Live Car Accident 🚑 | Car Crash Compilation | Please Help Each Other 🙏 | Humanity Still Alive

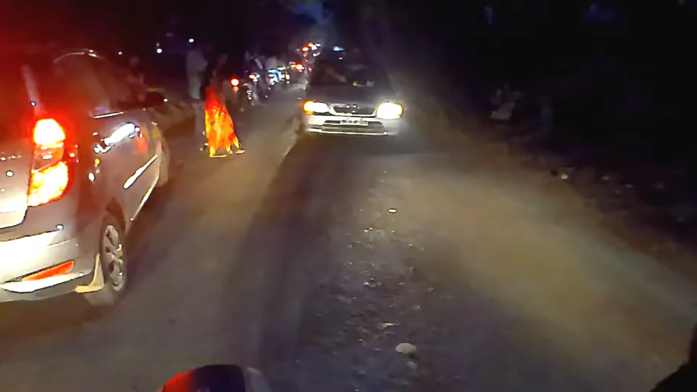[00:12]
भाई ये क्या हो गया इनके साथ, लगता है यार फंस गई है
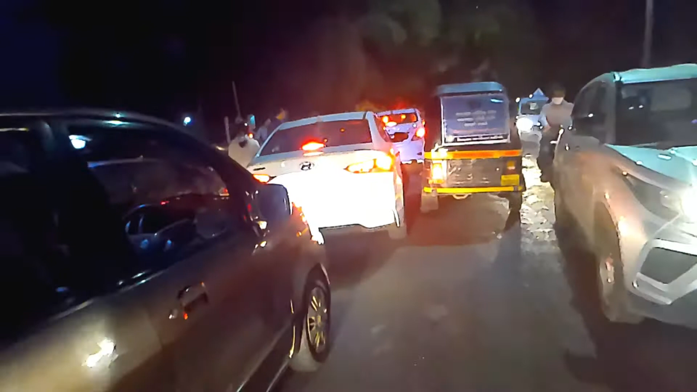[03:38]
ओ रिक्षा मध्ये दादा, मध्ये दादा गाडी,
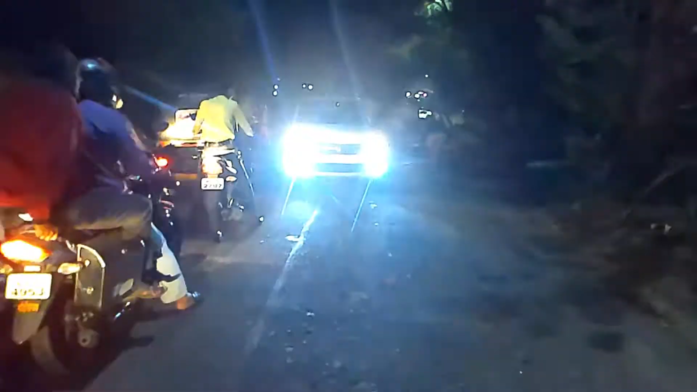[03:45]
भाई उठा के साइड करना पड़ेगा इसको,